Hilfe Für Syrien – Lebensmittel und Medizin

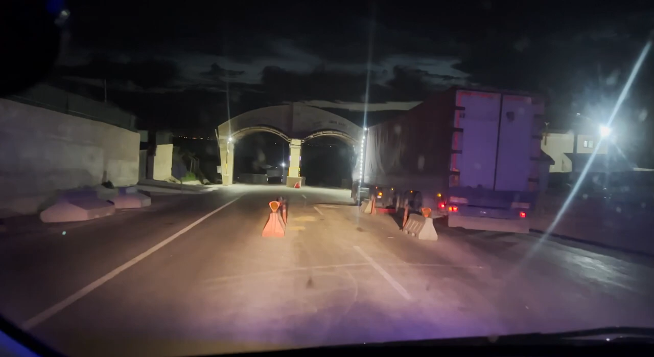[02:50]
Neyse sağ açmış. Bizim kamyona baktım da. Hiçbir şey yok. Yavaş durdum.